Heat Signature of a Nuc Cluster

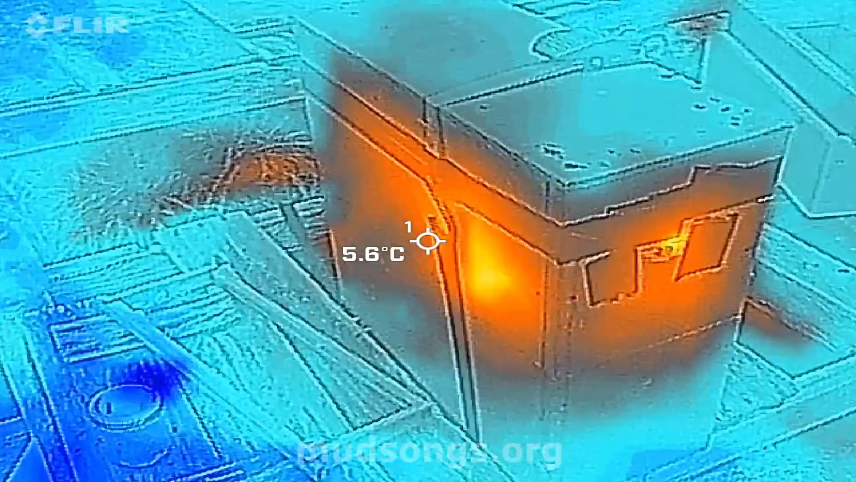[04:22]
On screen: spot 5.6°C
go you can clearly see the heat so
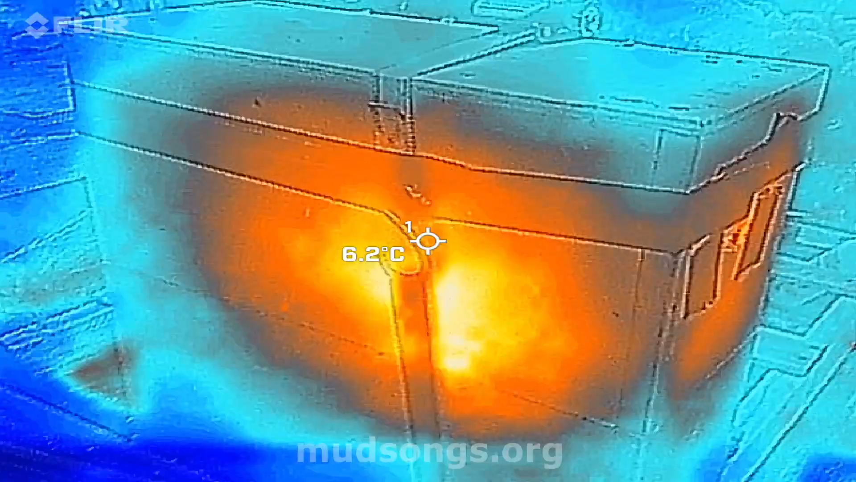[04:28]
On screen: spot 6.2°C
it is look at that talk about heat so right
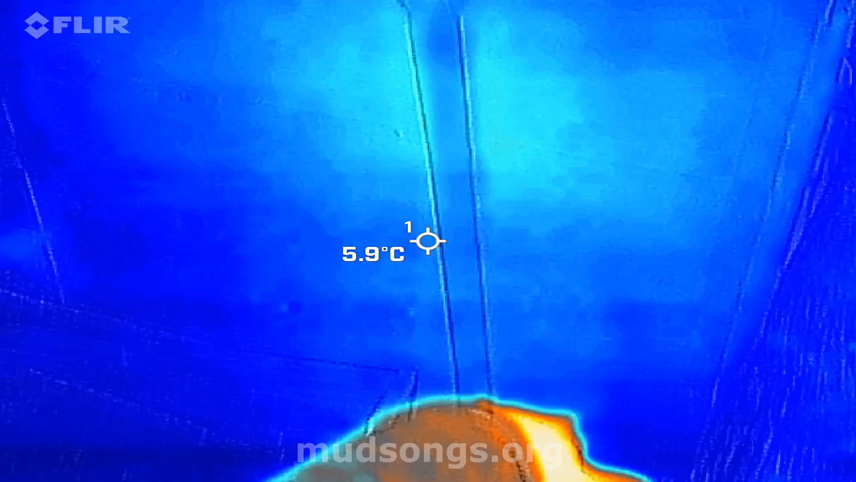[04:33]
On screen: spot 5.9°C
the bottom of the hive I'll just put my finger on it and the heat from my
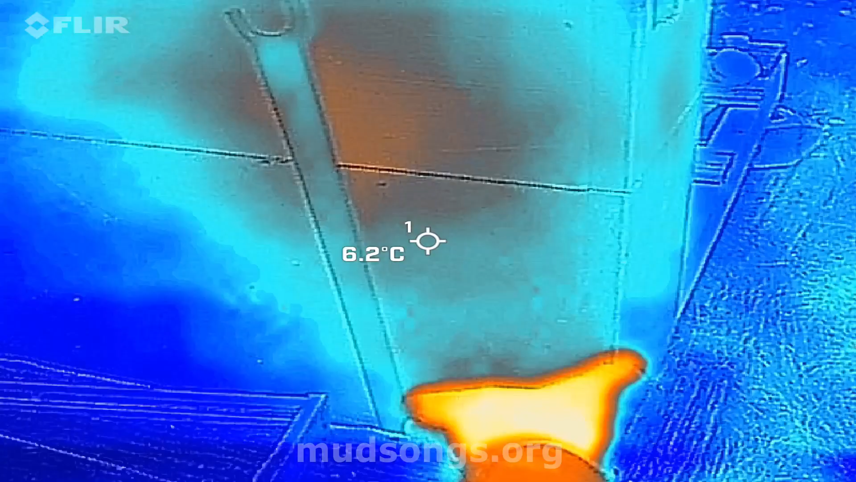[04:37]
On screen: spot 6.2°C
hand should stay on the hive
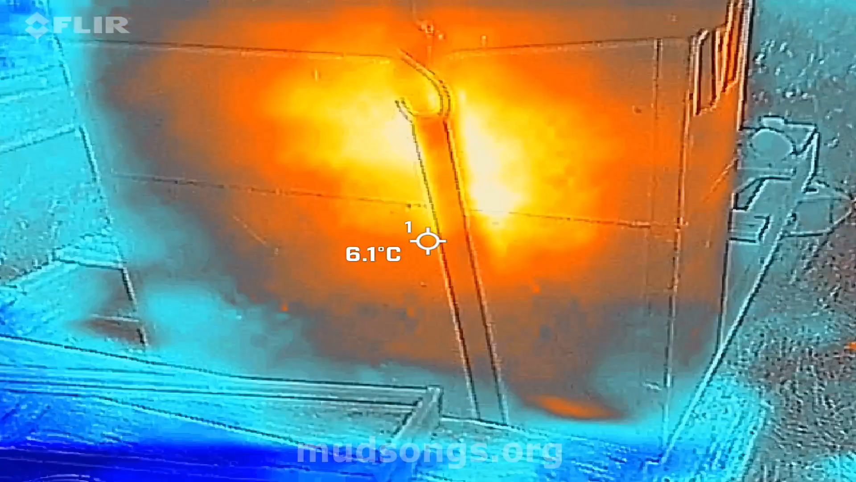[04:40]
On screen: spot 6.1°C
is so that's the bottom of the hive so you can
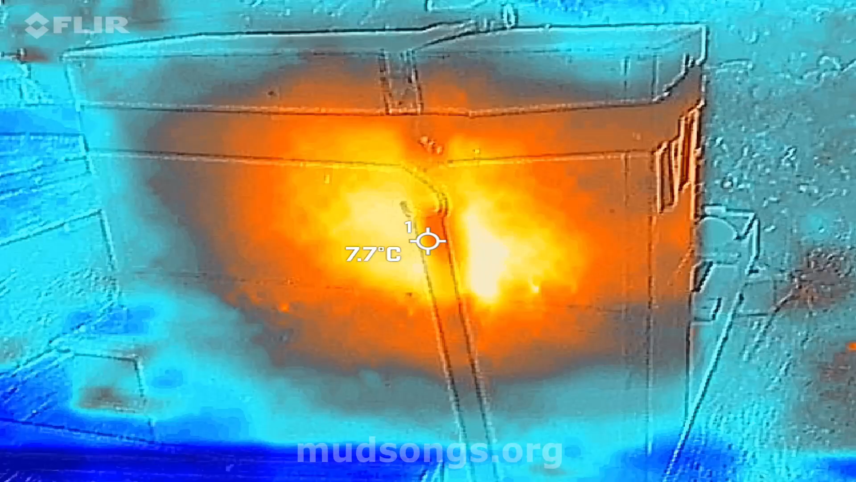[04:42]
On screen: spot 7.7°C
see the cluster is mostly up top but man oh man that's a nice hot
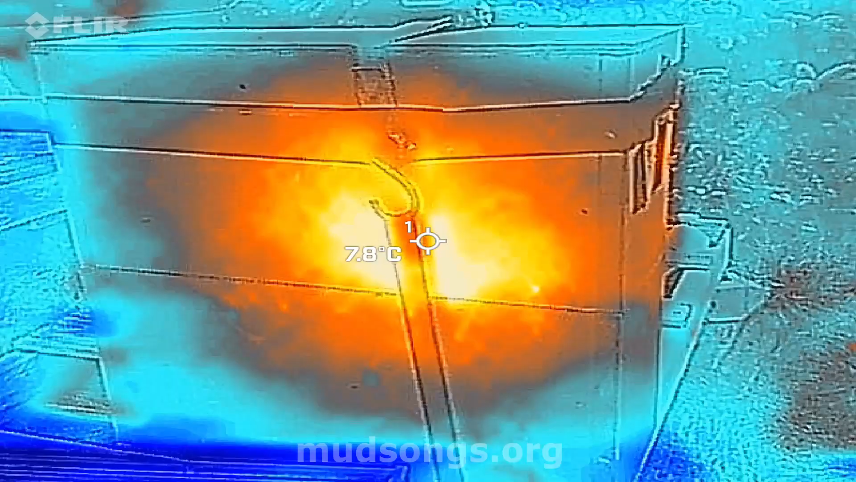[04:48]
On screen: spot 7.8°C
cluster right pretty good look at that
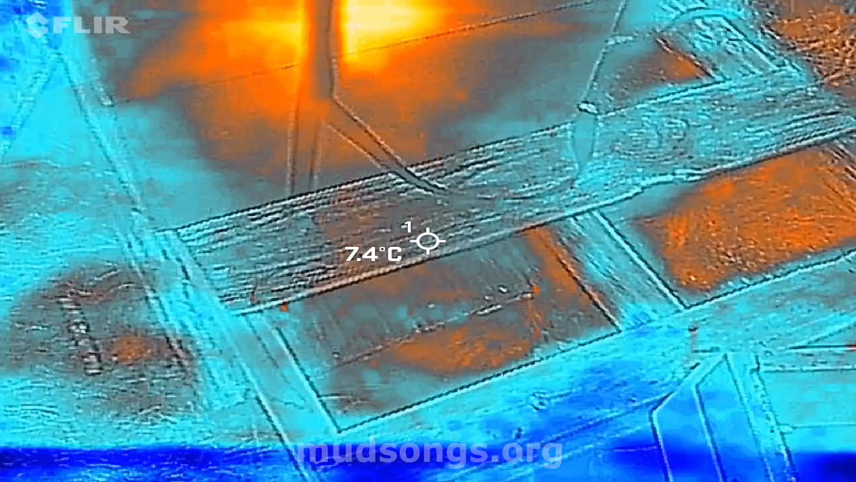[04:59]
On screen: spot 7.4°C
also freezing it seems to be giving off heat too but you can see
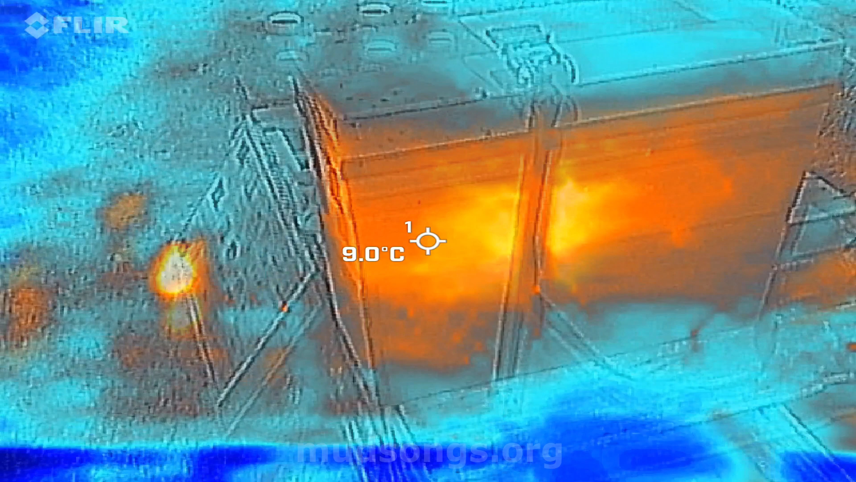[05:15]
On screen: spot 9.0°C
most clustered so they're doing you know they're doing their thing and uh if they seem to run out of honey I'll